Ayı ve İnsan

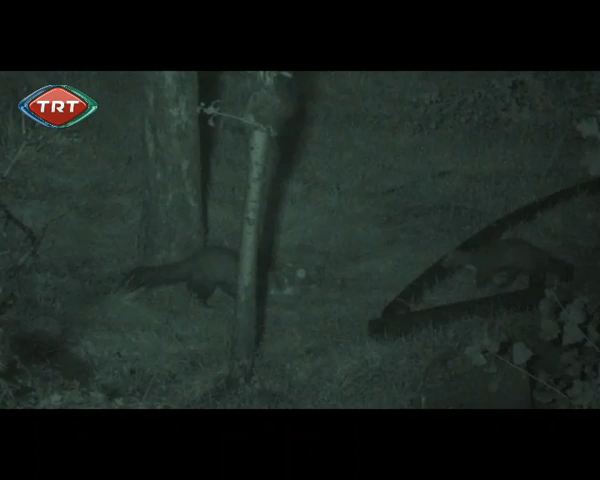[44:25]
Karanlıkta gizlenmek daha kolay.
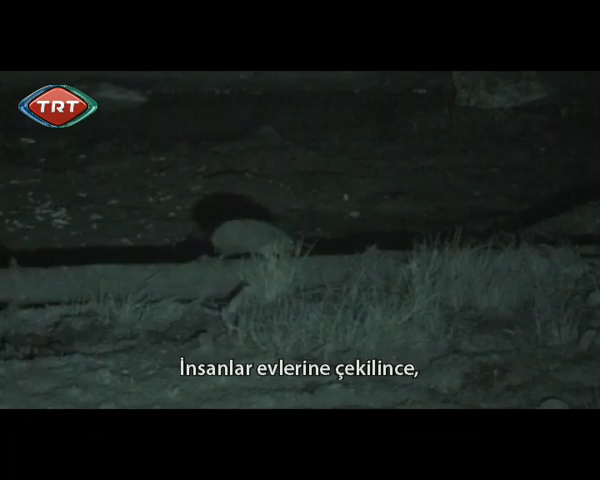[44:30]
İnsanlar evlerine çekilince tarlalarla bahçeler onlara kalıyor.
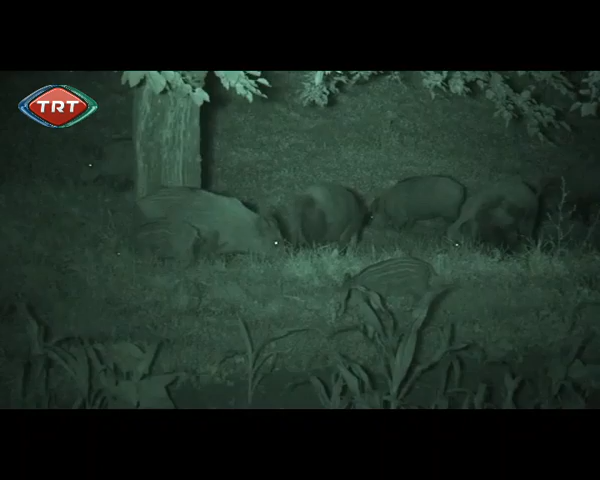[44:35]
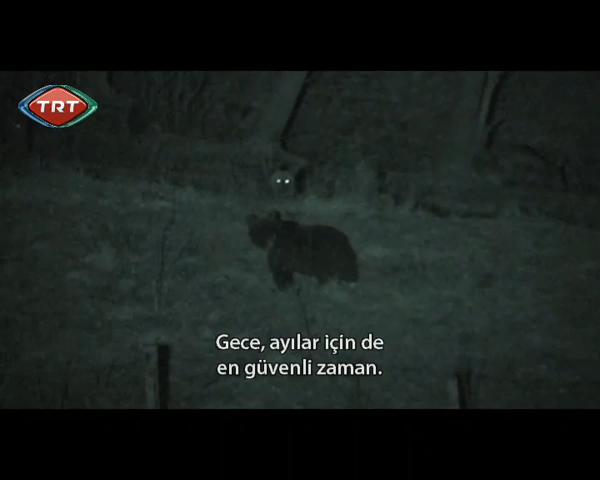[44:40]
Gece ayılar için de en güvenli zaman. Onlar yemek, insanlarsa korumak zorunda. Ayı ve insan arasındaki bitmeyen çatışmanın nedeni de bu.
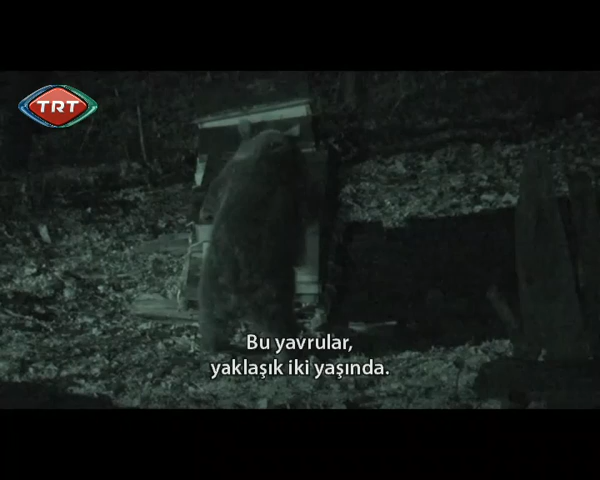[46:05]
İnsanların nöbet tutmadığı başka bir evin bahçesinde hem kovanlarla hem de yerdeki cevizlerle meşguller.
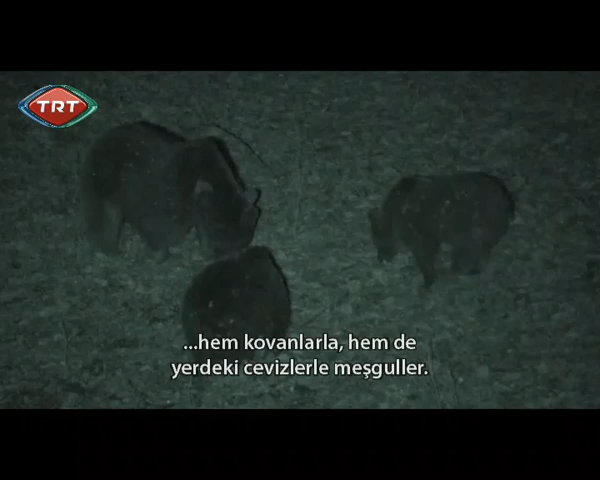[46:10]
Yavru ayı dans ediyor gibi görünse de aslında yalnızca sırtını kaşıyor.
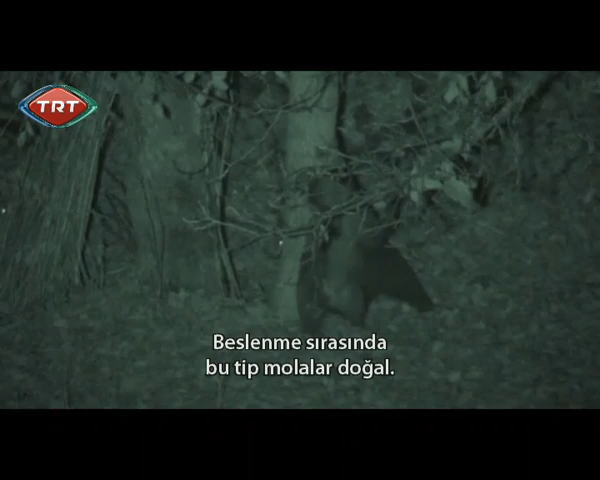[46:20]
Beslenme sırasında bu tip molalar doğal.